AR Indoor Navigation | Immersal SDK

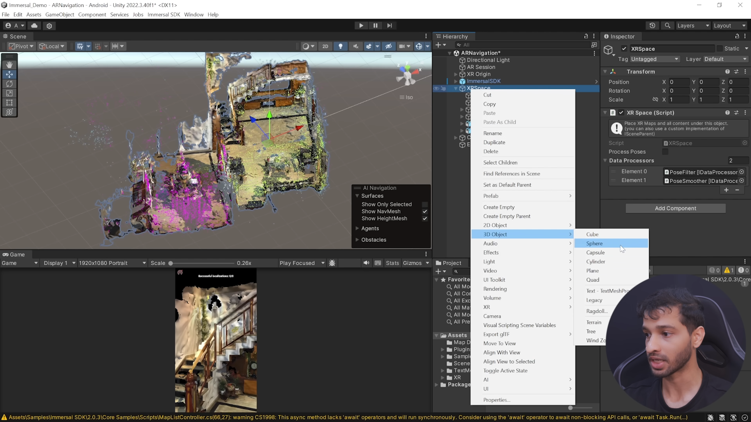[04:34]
3d plane then you can adjust the plane size and position to match that of your room's floor once that's done you can select all the planes and create a new layer called as navigation and then make sure to assign these planes that layer next create an empty game object and call it as generate nav mesh and add the nav mesh surface component to it in this component you can adjust the agent settings if you'd like to then navigate inside object collection and here we want
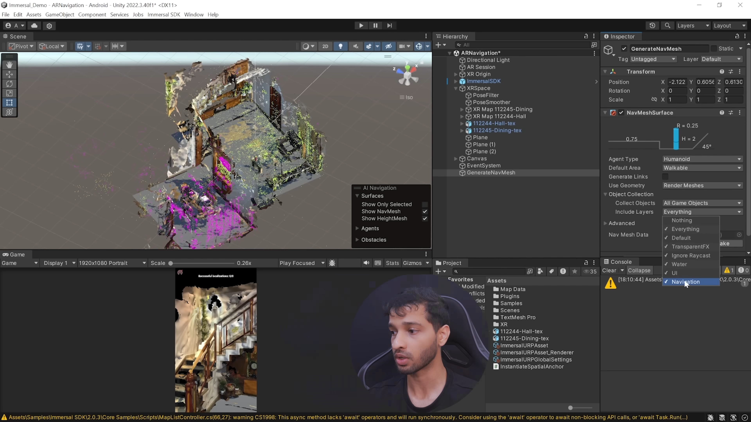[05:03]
to include only the navigation so for that you can click on nothing and then click on navigation and then when you click on bake it's going to generate the nav mesh for
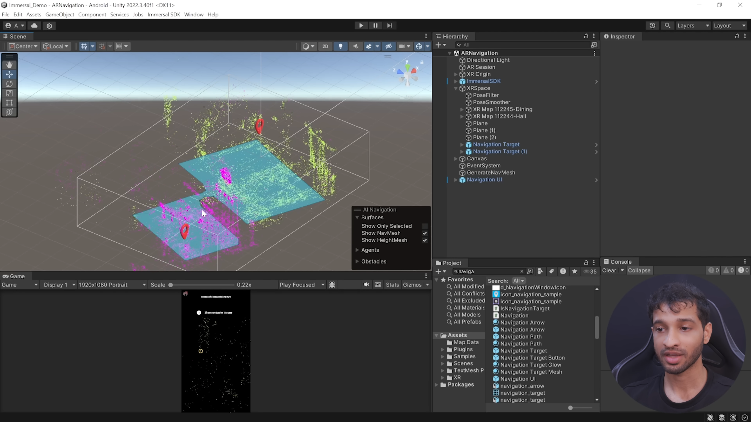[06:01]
can create walls and add occlusion material to it for this video i'll just be creating one wall over here by right clicking on xr space and selecting a 3d object as cube and then resizing it
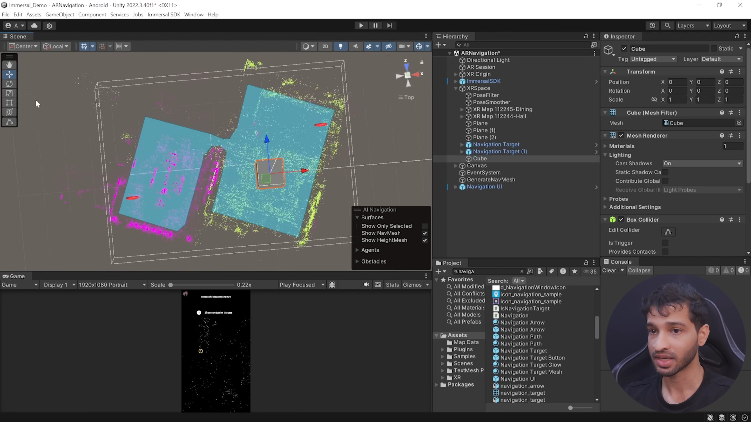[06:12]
and repositioning it then in the asset folder you can create a new material and call it as occlusion and from the shader drop down you can search for occlusion
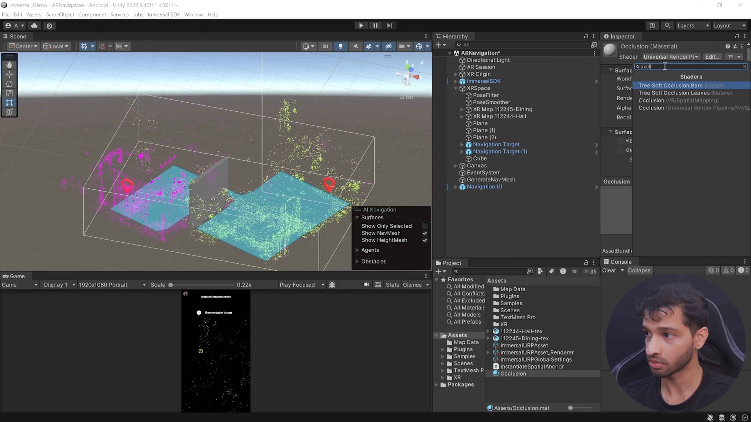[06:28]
and select occlusion spatial mapping and finally you can select the material and add to your cube
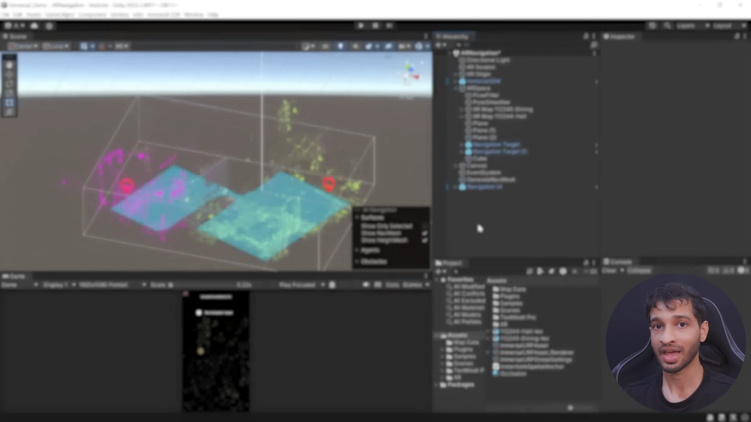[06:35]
and now to build the application you can save the scene navigate inside file build settings make sure to add the open